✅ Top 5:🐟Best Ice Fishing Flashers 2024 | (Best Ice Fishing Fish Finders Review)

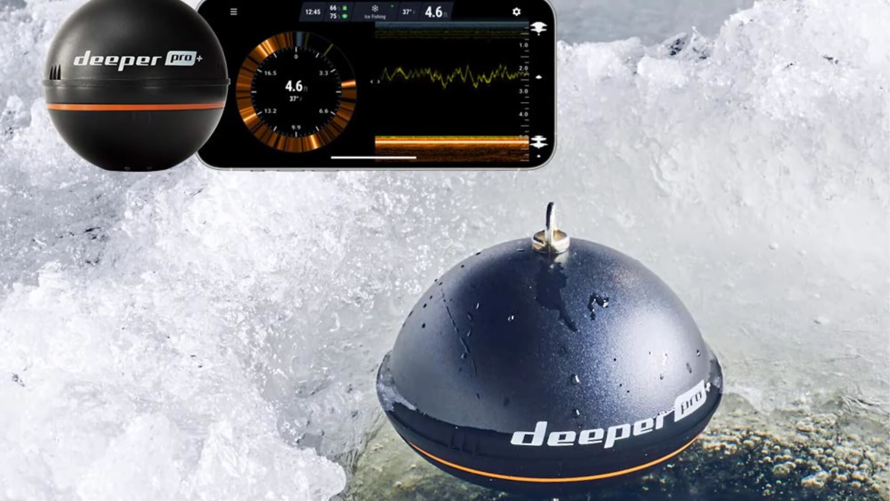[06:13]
smart sonar is entirely different from any other ice fish finder in terms of design
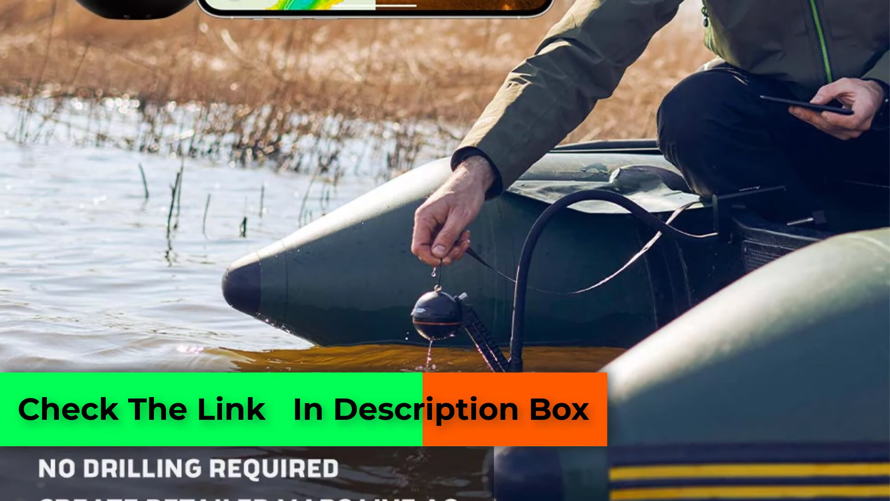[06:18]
the finder is merely a ball once you turn it on it will produce a wi-fi
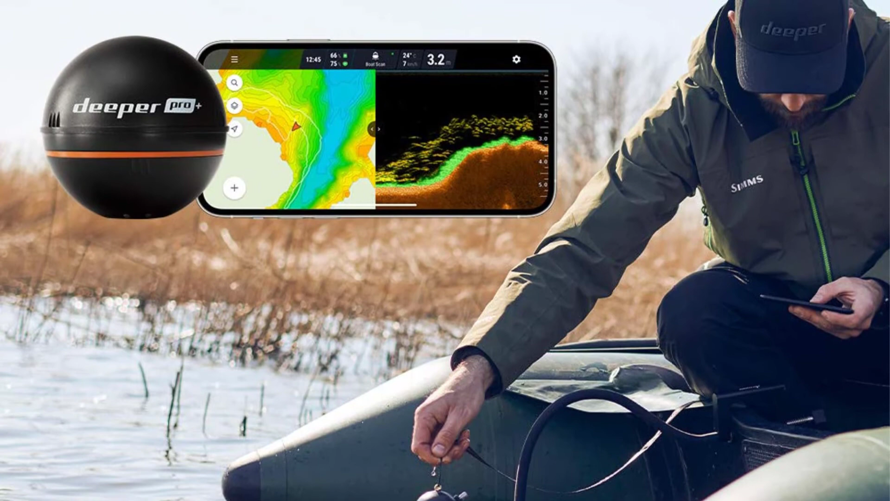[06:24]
signal then connect your smartphone or tablet and that's all of
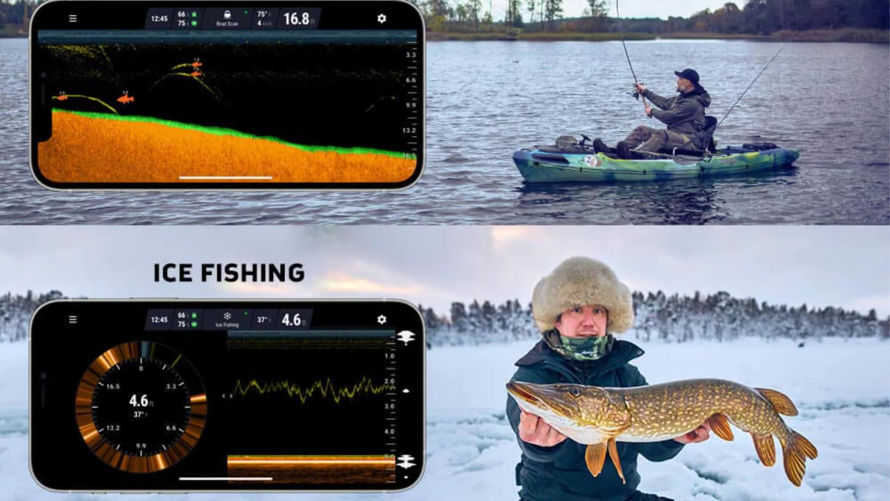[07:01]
it produces two beams to do so one wide 90 kilohertz 55
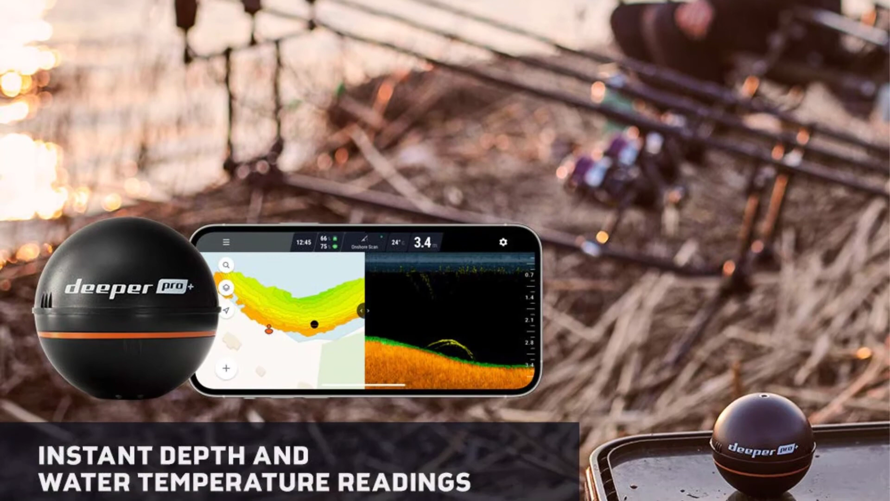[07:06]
beam to cover large areas and one narrow to 90 kilohertz 15 beam for